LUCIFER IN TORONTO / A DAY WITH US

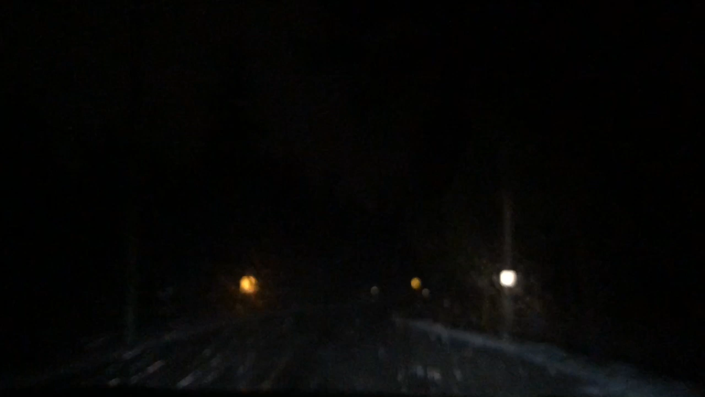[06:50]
നിങ്ങൾക്ക് ഇപ്പം കാണാമോ, അതെ മഞ്ഞാണ്, സ്നോ റെയിൻ പെയ്തുകൊണ്ടിരിക്കുകയാണ്. ഇവിടുന്ന് ഞാൻ നിങ്ങൾക്ക് രാവിലെ കാണിച്ചു തന്നില്ലേ മഞ്ഞൊക്കെ പോയത്,
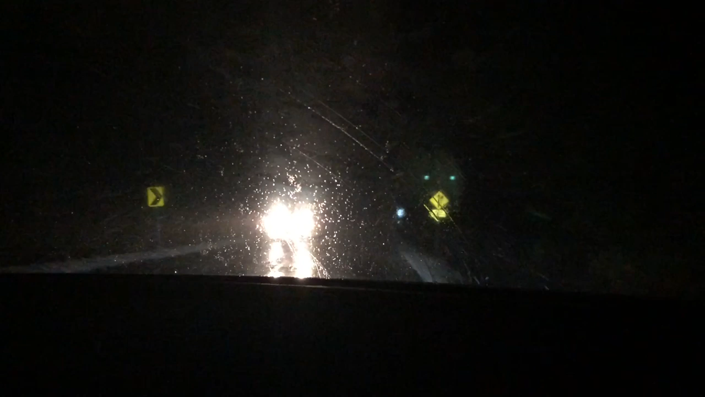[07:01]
മഞ്ഞത് തിരിച്ചു വന്നുകൊണ്ടിരിക്കുകയാണ്. പക്ഷെ മഞ്ഞുള്ളതായിട്ട് കാണാൻ രസവിടെയുള്ളൊക്കെ. അപ്പൊ ഗൈസ്, ഞങ്ങളിതാ തിരിച്ചെത്തി വീട്ടില്. ആ ലൂസിഫർ കണ്ടതിൻ്റെ ഹാങ് ഓവർ ഇതുവരെ എന്തായാലും മാറിയിട്ടില്ല.